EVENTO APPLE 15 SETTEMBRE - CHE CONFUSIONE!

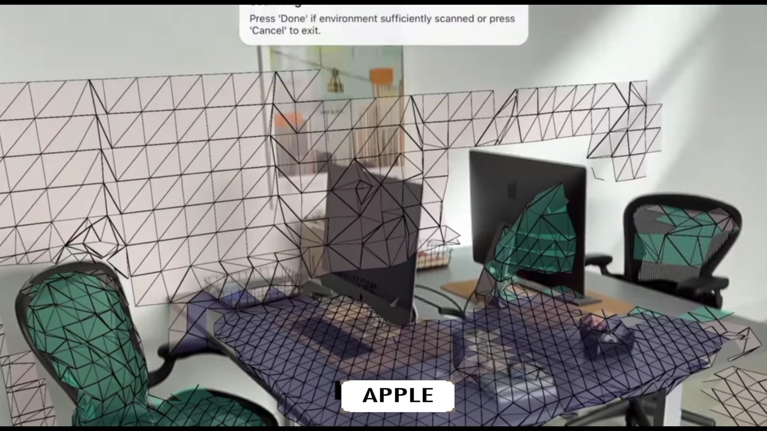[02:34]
con la LiDAR sugli iPad Pro unito appunto al tratto che potrebbe